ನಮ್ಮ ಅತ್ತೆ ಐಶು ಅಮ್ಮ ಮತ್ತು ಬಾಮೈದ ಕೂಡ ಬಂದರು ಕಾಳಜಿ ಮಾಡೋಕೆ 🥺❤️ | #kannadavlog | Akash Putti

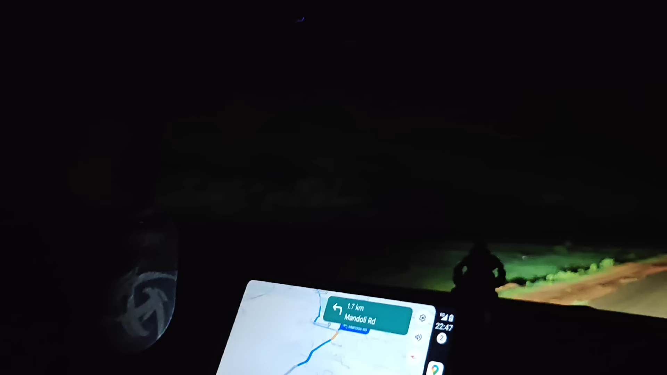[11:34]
ನಾಳೆ ಗೊತ್ತಾಗೋದು ಬಂದರೆ ಅನಾಹುತ ಜಾಗ ಇದೆ. ಗಾಡಿ ಲೈಟ್ ನೋಡ್ರಿ ಥ್ರೋ, ಅದು ಮೊನ್ನೆ ಹಾಕ್ಸಿದ್ದಲ್ಲ ಎಷ್ಟು ಅನಾಹುತ ಥ್ರೋ ಆಯ್ತು, ಅಗದಿ ಕ್ಲಿಯರ್ ಕಾಣತ್ತೆ ರೋಡ್.